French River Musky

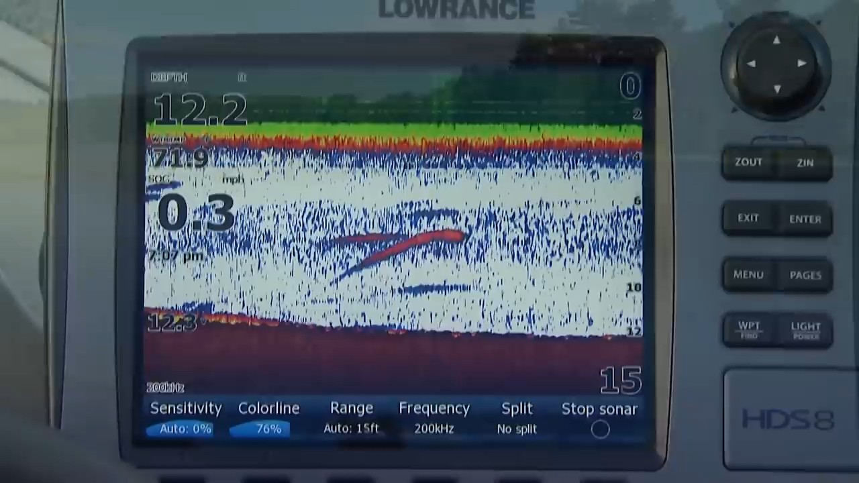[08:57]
You can see that we just passed over a big fish about halfway down in 12 feet of water.